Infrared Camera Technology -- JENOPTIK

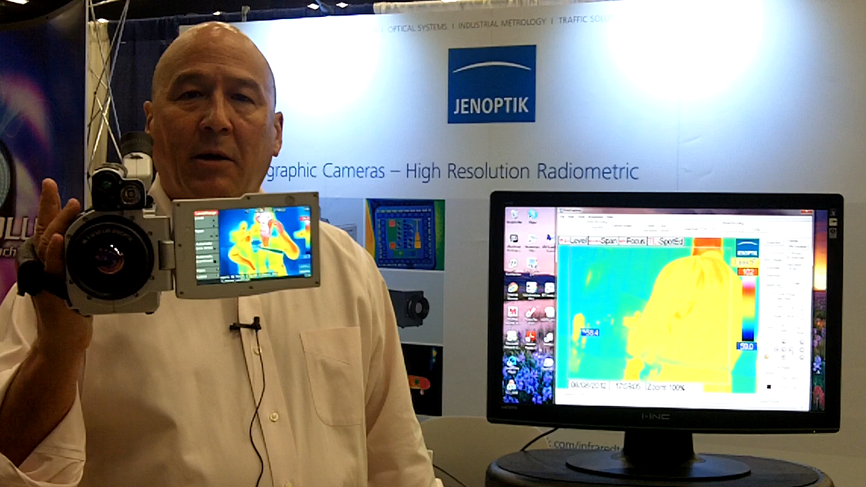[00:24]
I'm holding in my hand our latest camera which is our portable VarioCam HD camera. This is 1024 by 768 resolution at 15 micron pixel pitch. This camera is the first to market with this high resolution capabilities. Our cameras come with a number of features that are nice which is one of them would be our GPS built-in GPS. It also has a laser range finder that allows you to detect distances
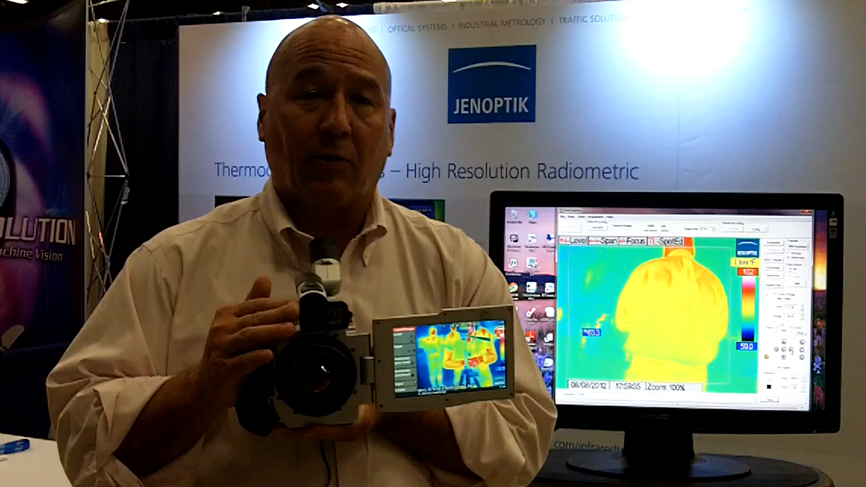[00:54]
accurately and therefore of course understand your field of view and instantaneous field of view measurements accurately.
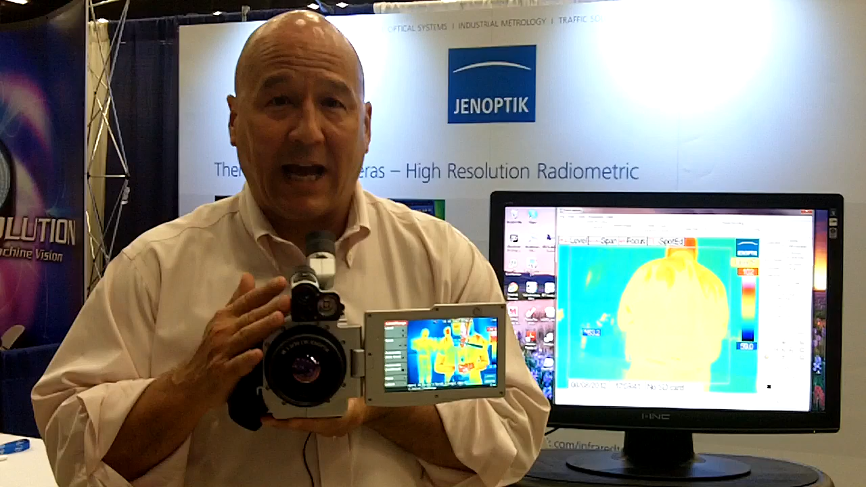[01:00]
It comes with an 8 megapixel visible camera that we use for fusion and all the cameras are very easily interchanged having lens interchanges so you can simply take the lens out replace it with another lens and we have over nine production lenses and simply put it back in and you're ready to shoot your next shots.
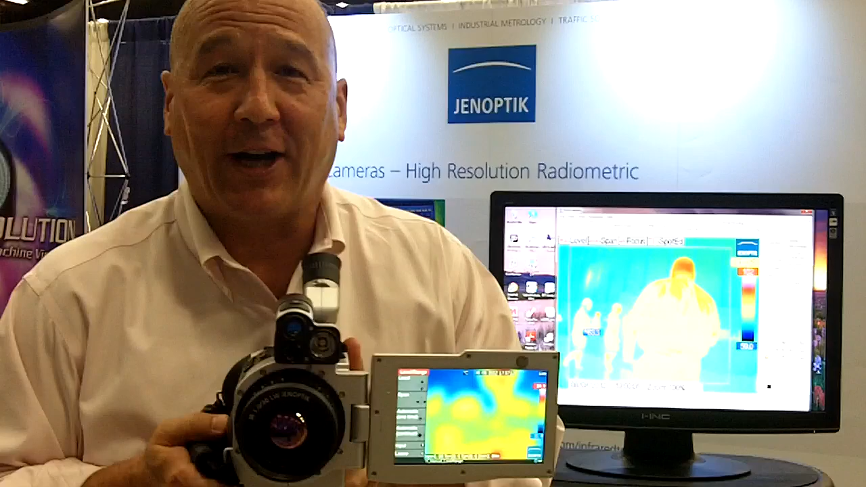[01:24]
This camera also comes as all of our longwave cameras do in a desktop version.